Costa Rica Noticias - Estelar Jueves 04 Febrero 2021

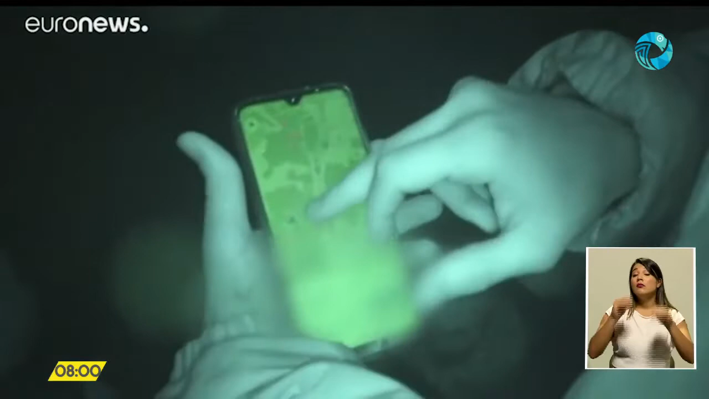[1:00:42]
los puntos marcados en azul en el mapa indican las estaciones de policía para llegar a la frontera tuvieron que marchar durante más de cinco horas